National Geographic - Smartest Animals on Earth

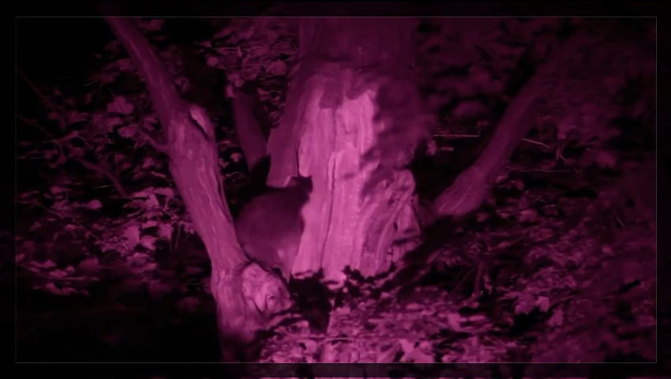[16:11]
Their mom gathers them up to leave the security of their natal den and ascend 60 feet headfirst into the darkness for their first touch on solid ground.